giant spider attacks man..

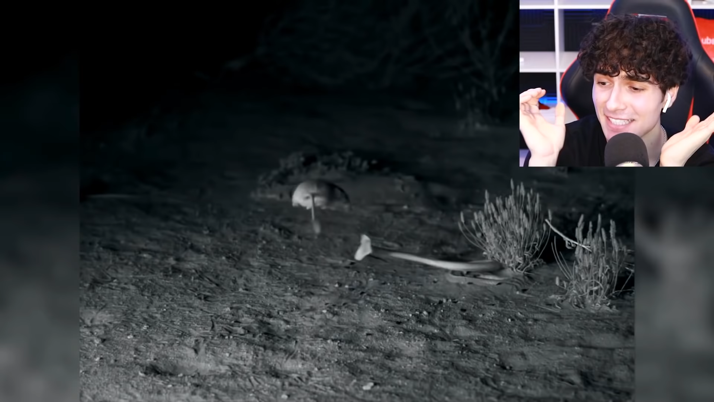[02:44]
This kangaroo rat is about to get attacked by a snake, but he jumps up and completely dodges it. Wow. I guess those kangaroo legs have some purpose, but the second time the snake attacks, he actually bit him.